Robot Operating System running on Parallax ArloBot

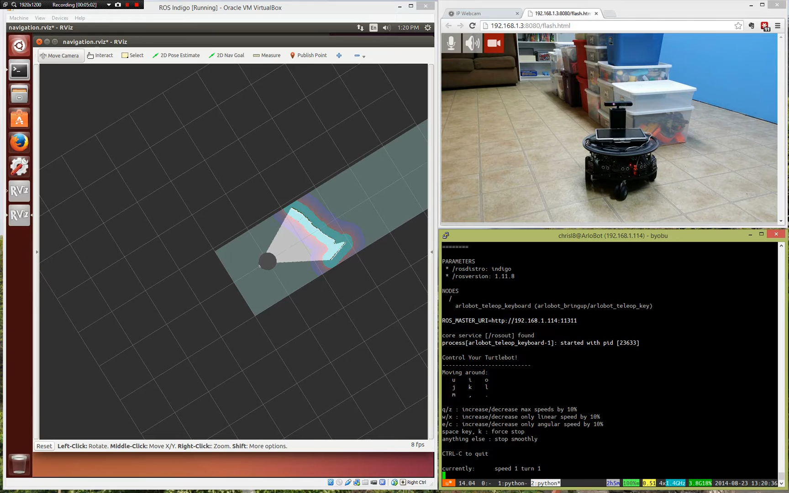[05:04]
So, now I'm going to go to the next. And here to start with, we're just going to do what's called a keyboard tele-op. I'm just going to operate it by keyboard. So, we'll see it moving around. And there she goes. And as she goes, you can see that it's actually making lines to make a map of the room. The line is just going to show you where it is real time. I don't have any decay set on it. So, it's going to actually, you're just going to see the real time.
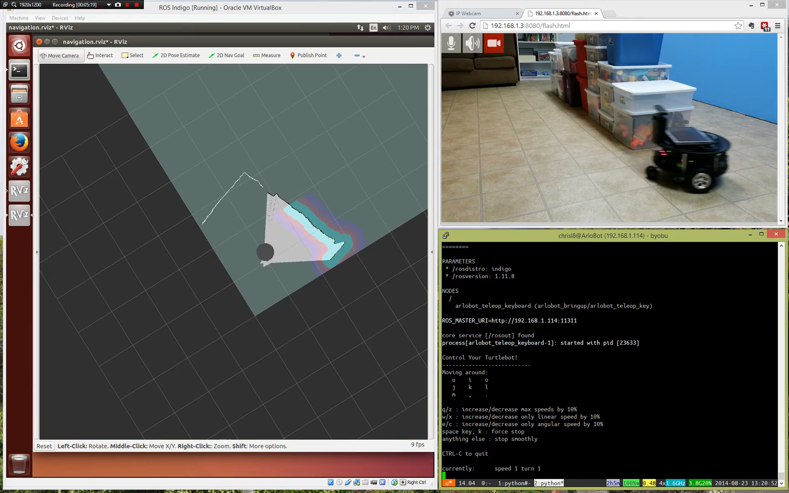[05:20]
But as we drive around the room, the interesting thing is here that it's going to actually make a map of the room it's in. So, instead of us having to tell it, you know, this is what the room looks like, it's going to be just like you and I. We look around the room and you go, oh, here's the walls, here's the, you know, here's the obstacles in the room, and slowly make a map. The other thing is that the map making program here,
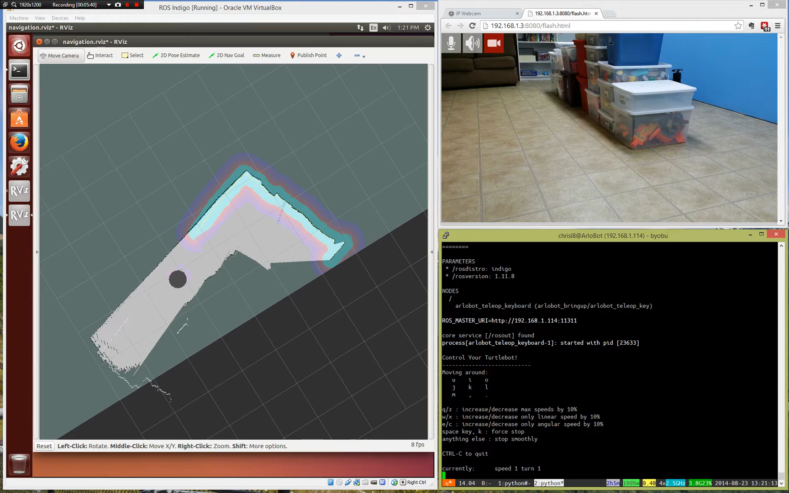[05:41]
it's using the encoders on the wheels to understand, you know, how far it's driven, how far it's turned, giving you an idea of where it is. So, that way, you know, when it runs down the room, it says, okay, there's a wall here. I've driven three feet, that wall must be three feet away. But your, um, geometry is limited. Your wheels slip, you know, you have, you know, accidents, bumps, whatever. It's not perfect. So, also, it's using this map to say, hey, where am I?
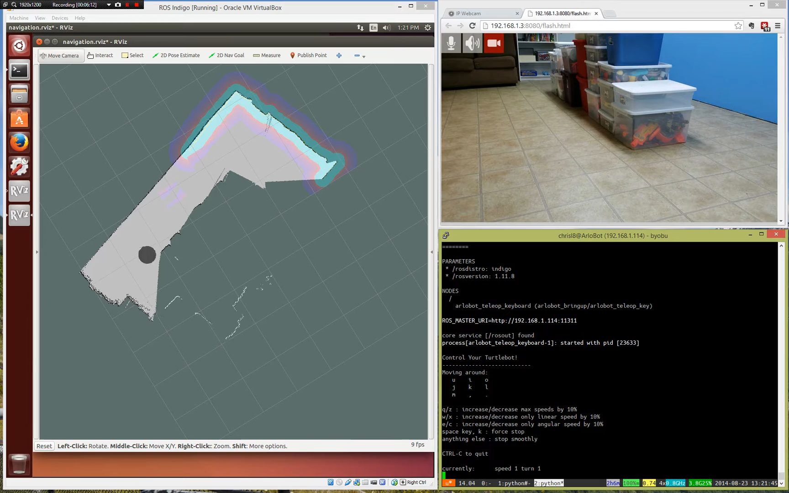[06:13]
And as you watch the screen, you'll actually see once in a while the robot kind of gets lost. And then the software actually says, oh, well, you know what? I know your wheel said you went three feet, but I think you went three and a half feet. And that's what this, um, part of what this simultaneous location, um, location and mapping can do for you. So, right here before our eyes, we're actually making a map in real time of the room that we're in. And, um, just drive around and you can see, I know you can't see the whole room in my little video there because I've just got a stationary camera, but you can kind of see that it's actually seeing those boxes there in the middle.
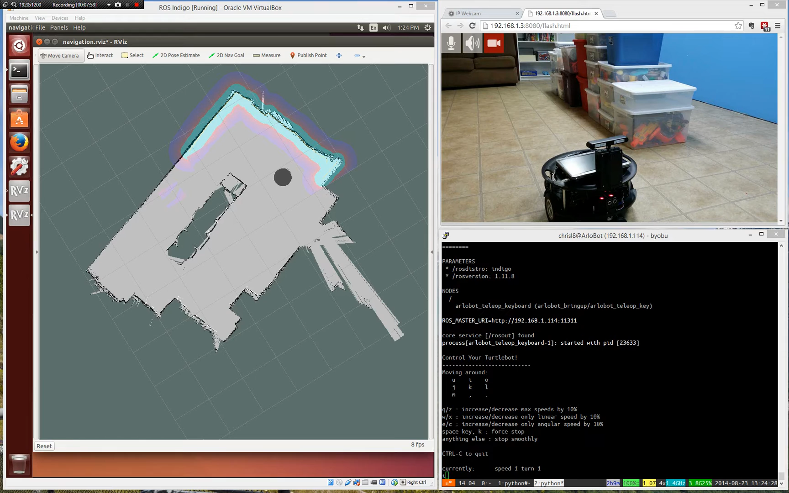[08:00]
Okay, so I paused the video there for a little bit just so you could kind of, you know, not have to watch me keep driving around to make the map. There you can see there's a map, you can imagine there on the computer there, we can actually kind of move this around and spin it and there can have the map kind of match exactly what the room looks like. So there you go, here's our robot, there's your little section of the tubs in the middle of the room and there's the rest of the map. And you know, now we have a map of the room and one thing that's interesting is you can actually drive around in this map, you know, you don't need to know anymore, of course, you have the camera over there, but you don't need that because the robot can actually see where it's at,
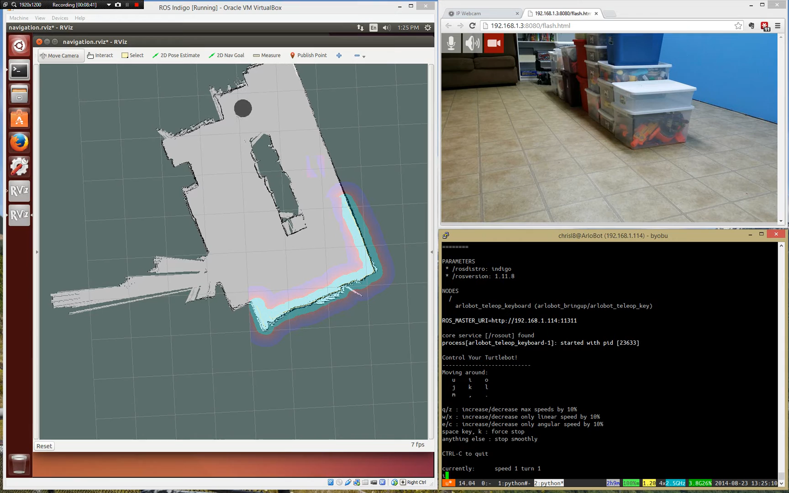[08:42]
can see what's, you know, in front of it and it can complete its own map. Okay so now that we've got our map made, we're just gonna make another instance here and we're gonna save off a copy of this map. There we go, now we've got a saved copy of that map and we're actually gonna shut off the mapping part of the software and then
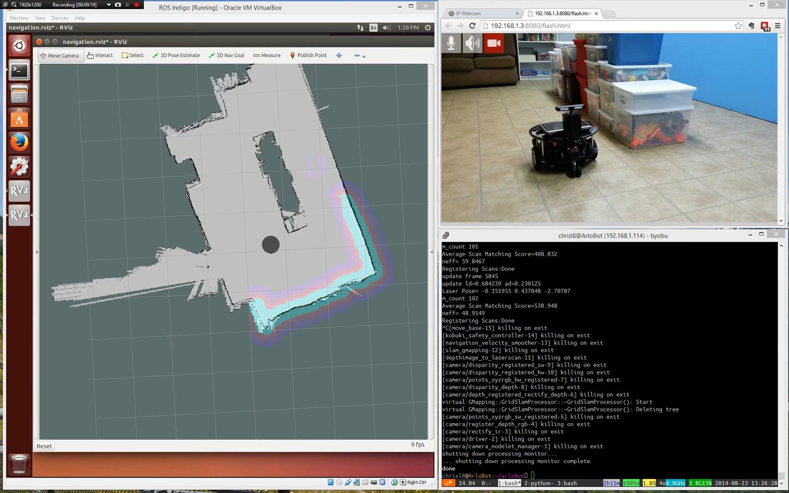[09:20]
what we'll do is we'll bring ourselves back into the navigation part. And we'll actually restart our visualization here once we know that our navigation program is working.
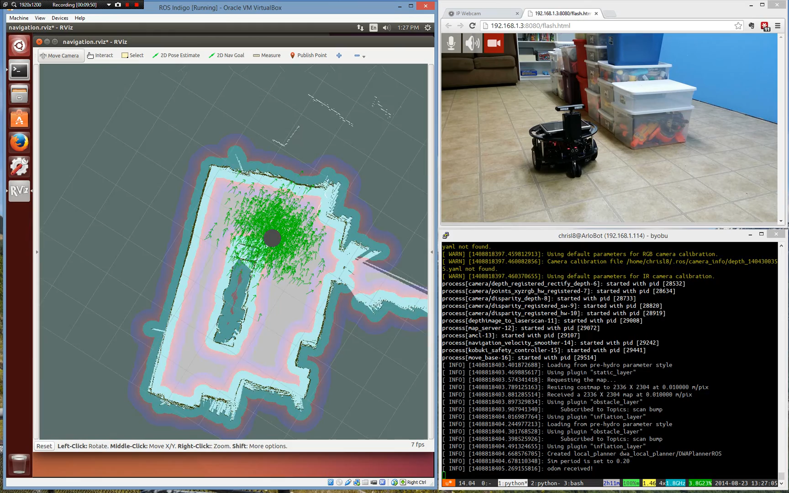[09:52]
Let's move that map around so it looks like what we're seeing just because it's more fun that way even though the robot doesn't really care. And a little more rotation there. Now to start with it's gonna kind of try to guess where it's at. So what we're gonna do is we're gonna give it a 2D pose estimate. So we know that the robot's right next to the tub so we're gonna just say, okay, you're, this is where you're at and you point the arrow direction that's facing and that says, hey, you know, this is where you're at, like an estimate. And now you see all those little arrows, it's kind of where it's guessing, it's using that information to say, okay, I think this is where I'm at.